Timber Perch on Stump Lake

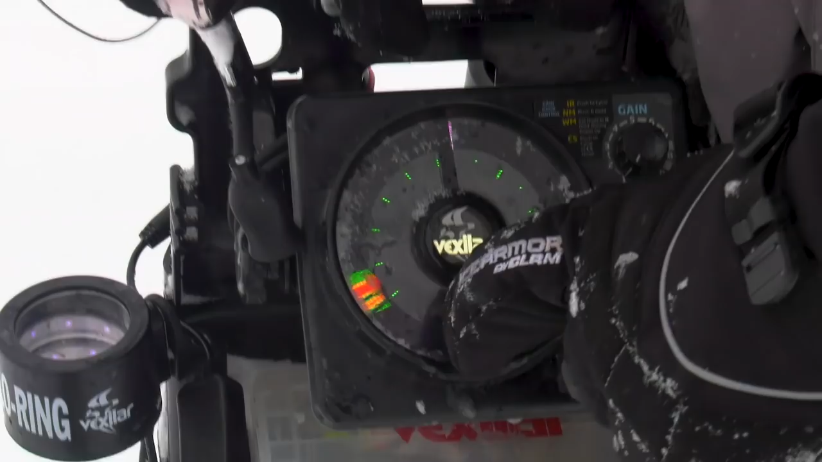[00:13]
look at all the brush down here looking at the auto zoom that's all brush on the bottom here
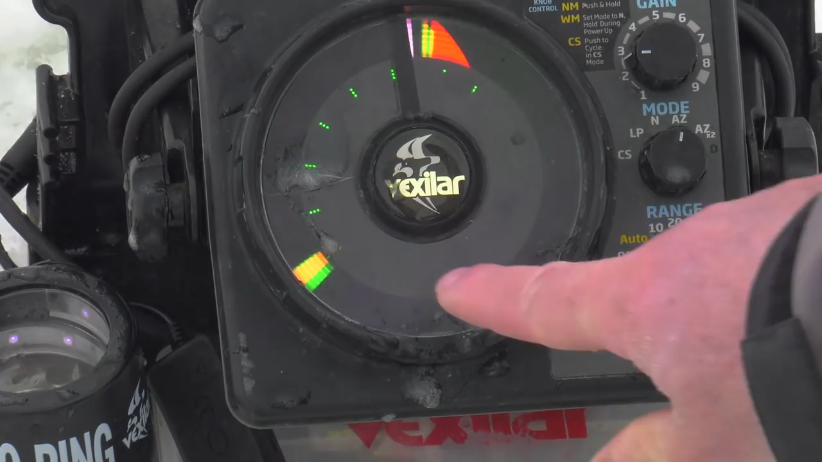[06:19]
See how that bottom's starting to flutter a little bit? Got one close, gonna try to pull him in here. There he comes, see him?
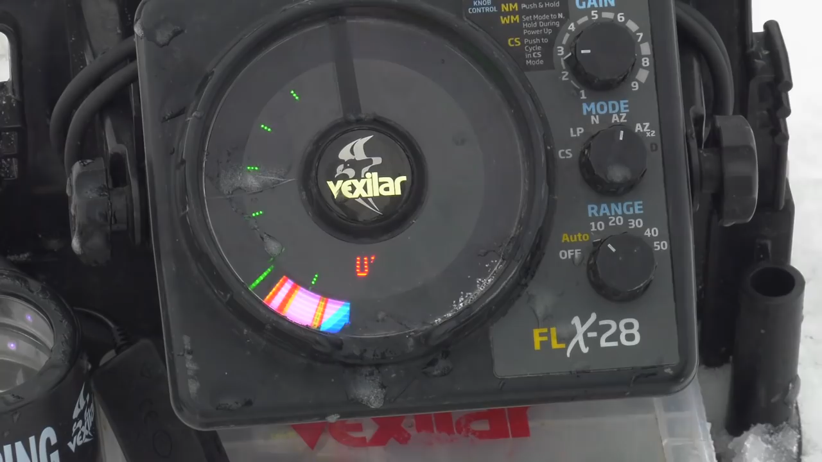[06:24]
Come, come, come. Just like that.